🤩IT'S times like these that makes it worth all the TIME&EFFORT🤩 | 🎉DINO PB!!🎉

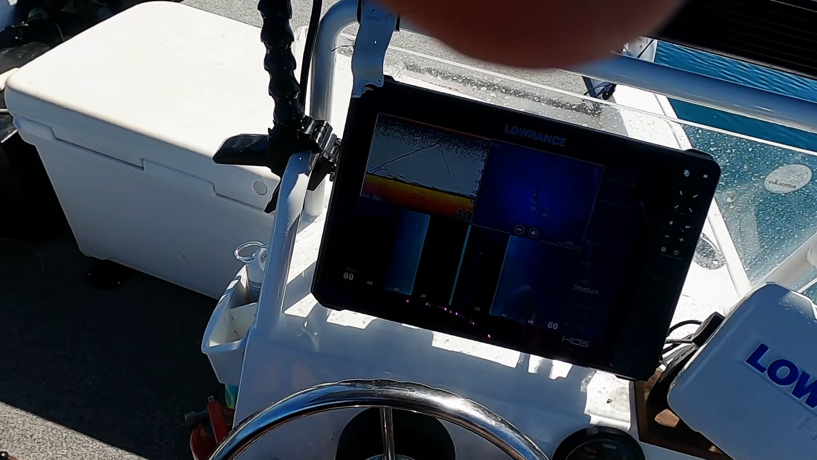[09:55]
There's a big shark down there. The only thing I want to be fishing. Yeah, look at that. He attacked him a few times.
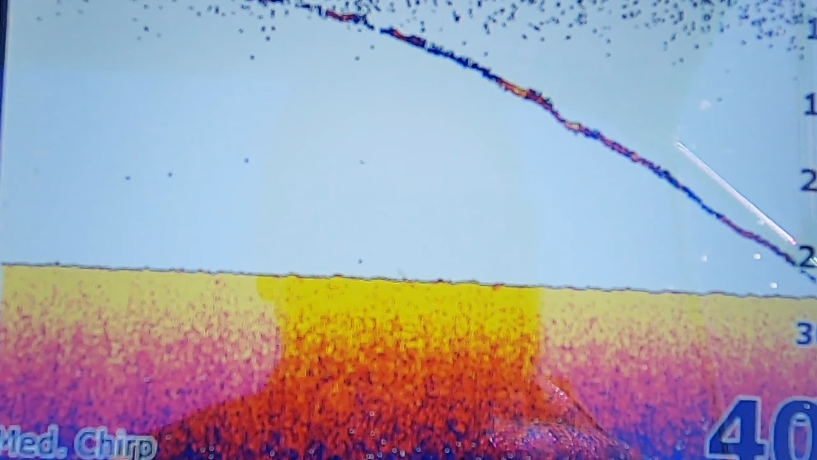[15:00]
all the way down. You can see it. He landed on the bottom. That's good.